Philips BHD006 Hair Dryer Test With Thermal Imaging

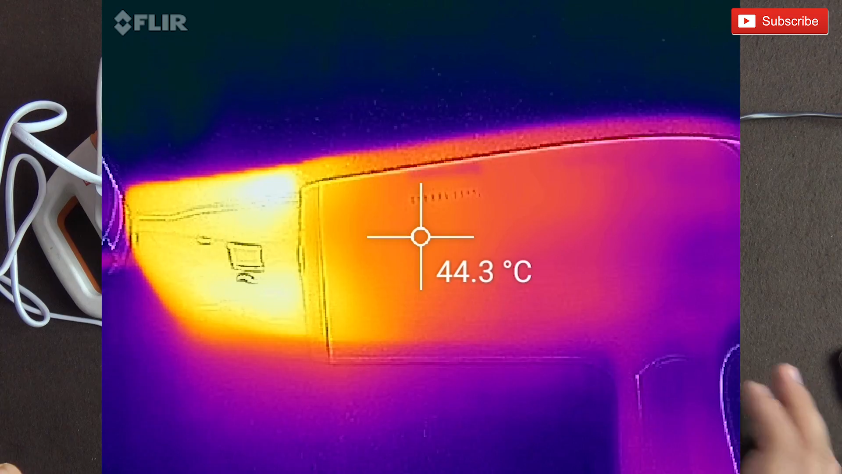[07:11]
On screen: spot 44.3°C
we just tested it so we can see the nozzle area is pretty warm it's about at 62-63
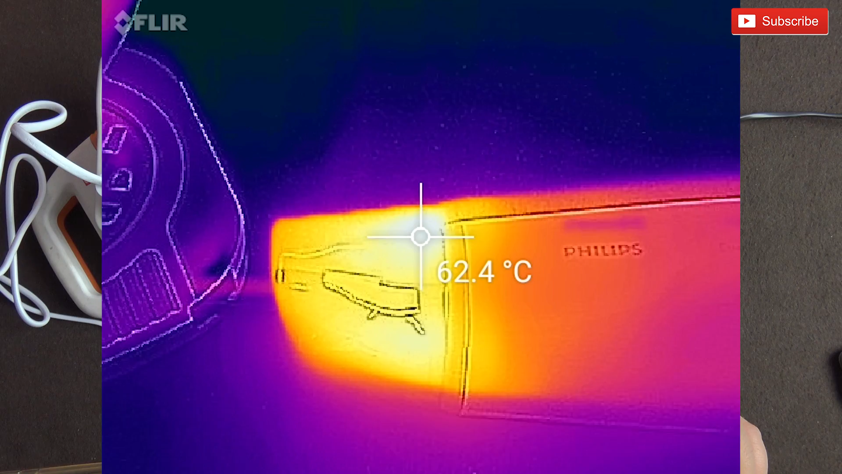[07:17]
On screen: spot 62.4°C
and the insides are cooling down let's switch it on again and see what happens
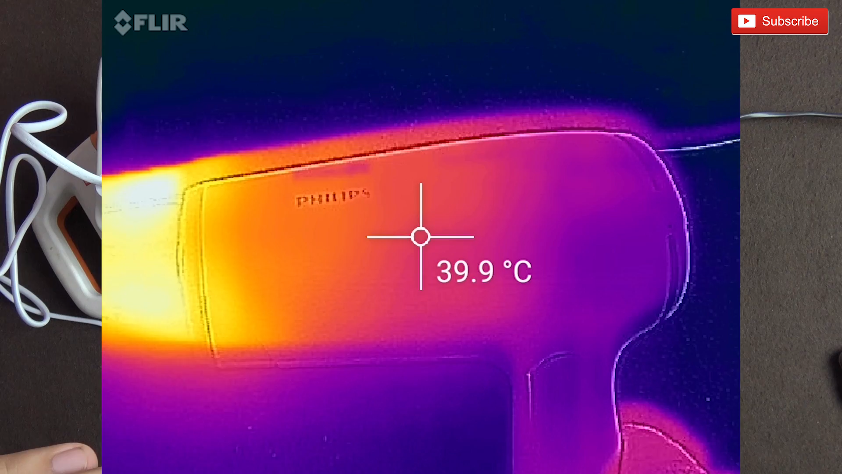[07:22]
On screen: spot 39.9°C
so there is at the cool shot setting
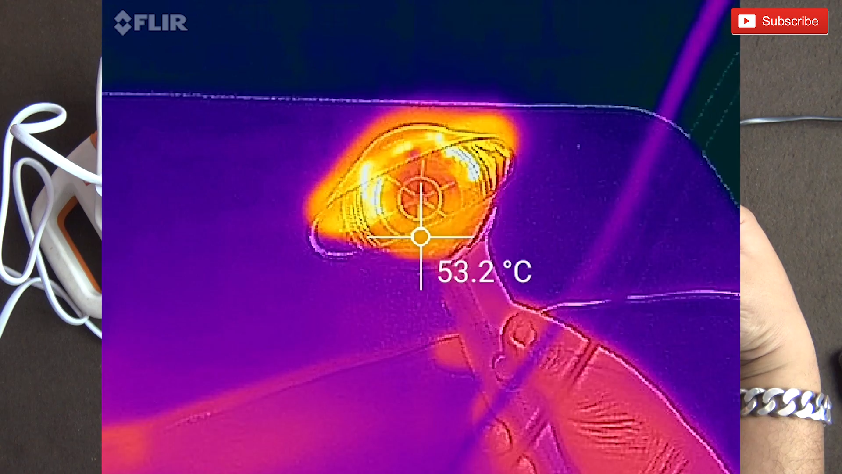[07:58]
On screen: spot 53.2°C
so we can have a look at the element which is heating up now this is at the highest setting
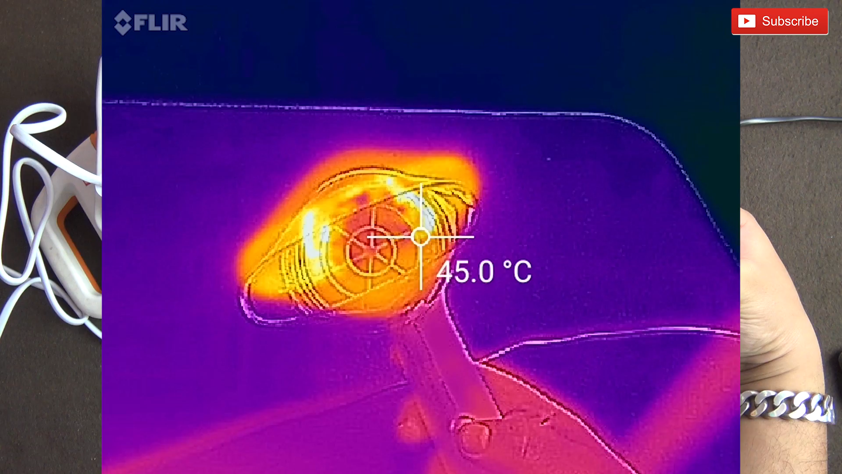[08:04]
On screen: spot 45.0°C
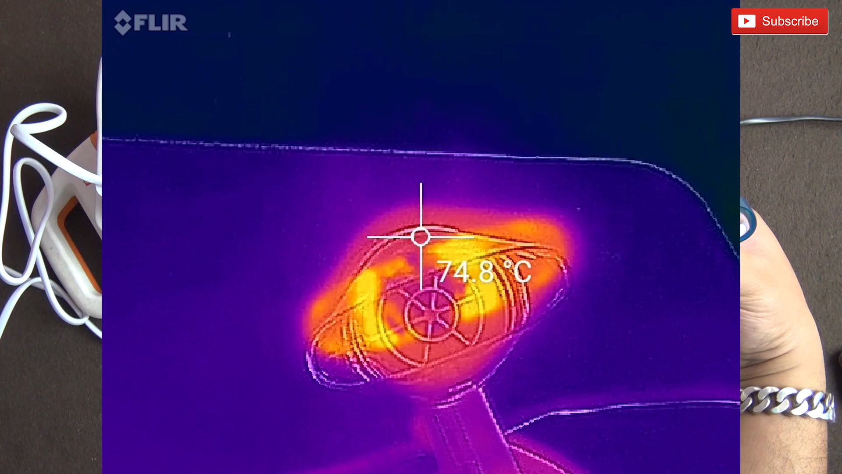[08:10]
On screen: spot 74.8°C
so without the nozzle let's take a look at the heating element with the thermal camera
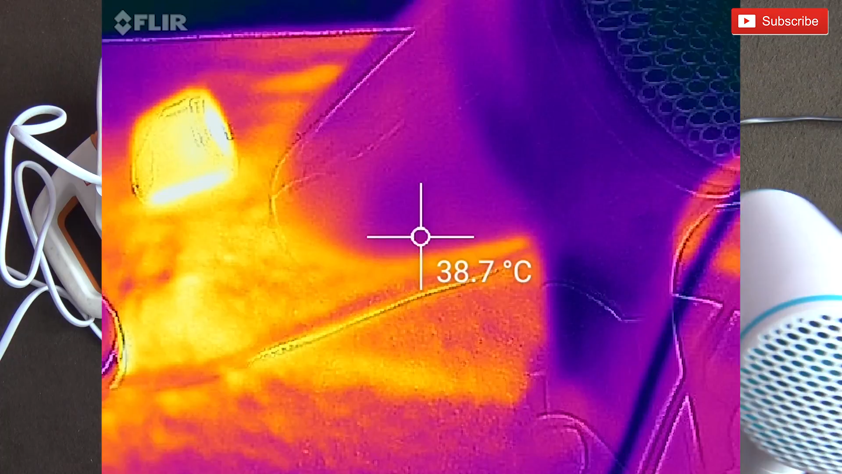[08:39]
On screen: spot 38.7°C
you can see on the thermal camera how the heat is going on the table
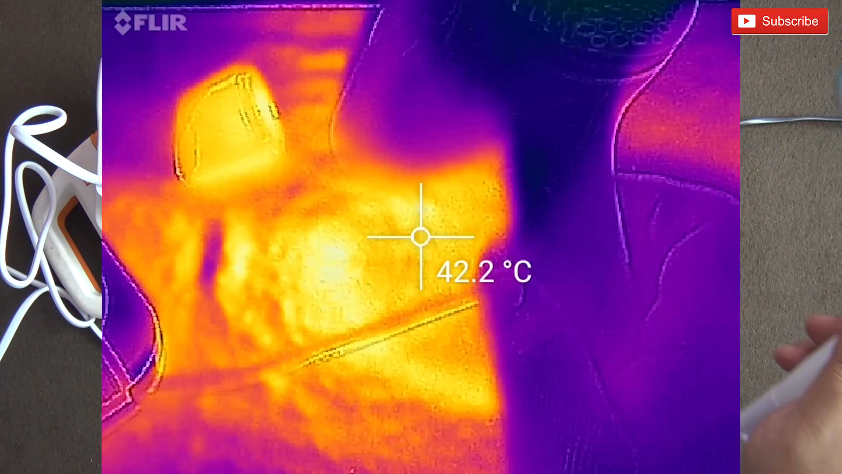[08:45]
On screen: spot 42.2°C
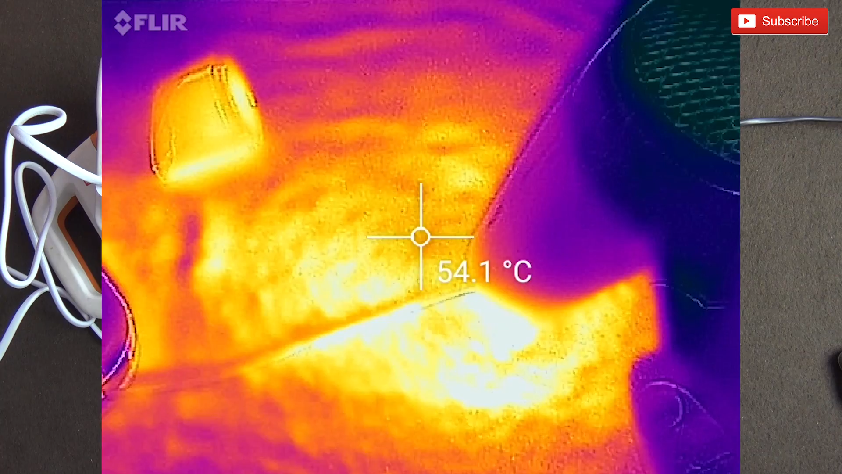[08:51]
On screen: spot 54.1°C
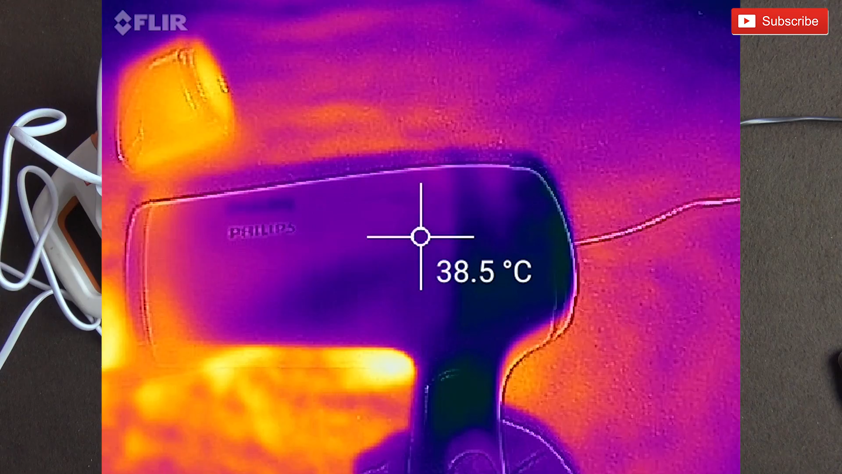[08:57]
On screen: spot 38.5°C
so you can really touch the hair dryer and
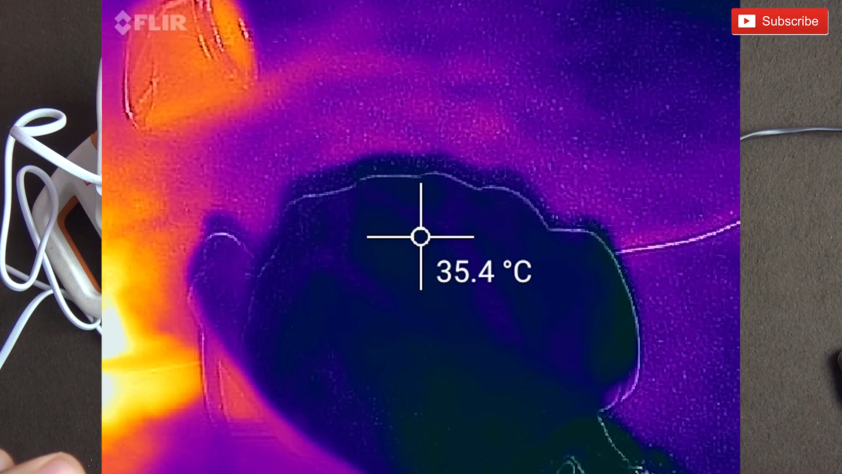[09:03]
On screen: spot 35.4°C
it's not letting any heat come to the body of the hair dryer the plastic
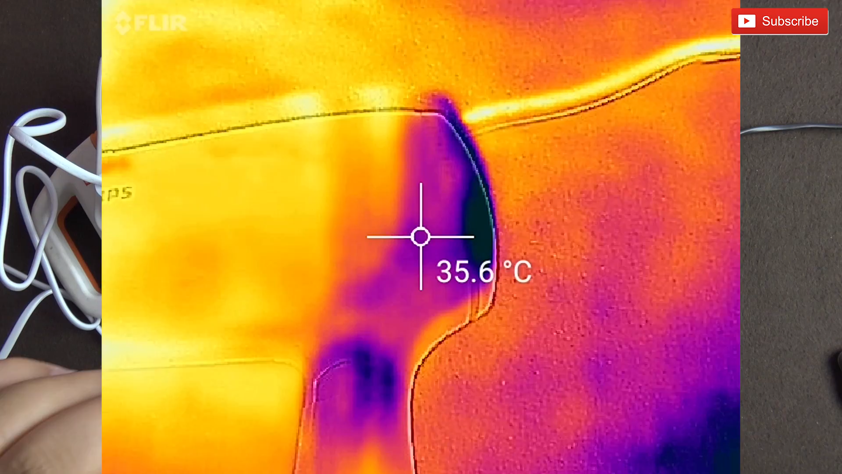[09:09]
On screen: spot 35.6°C
and even the thermal camera is showing that the plastic body is pretty cool
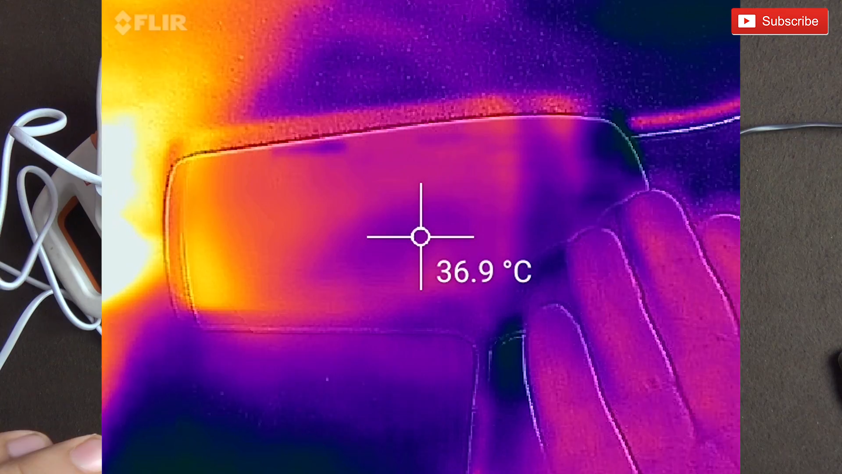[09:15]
On screen: spot 36.9°C
whereas all the heat is contained inside whereas all the heat
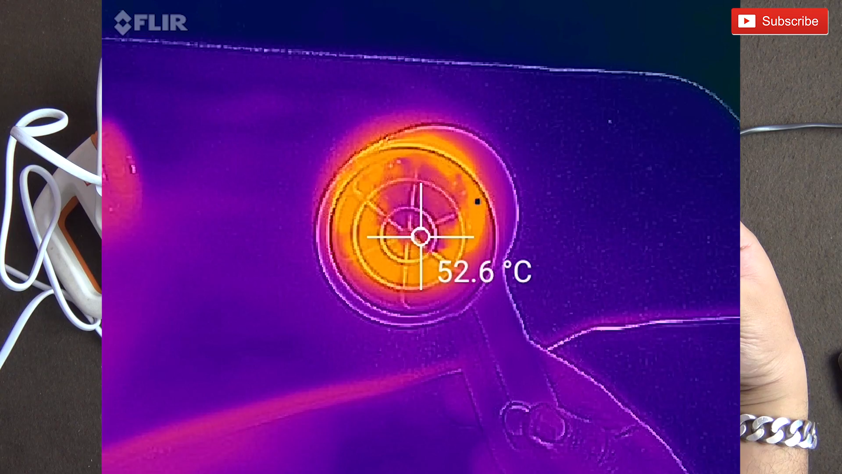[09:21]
On screen: spot 52.6°C
is contained inside and it's 17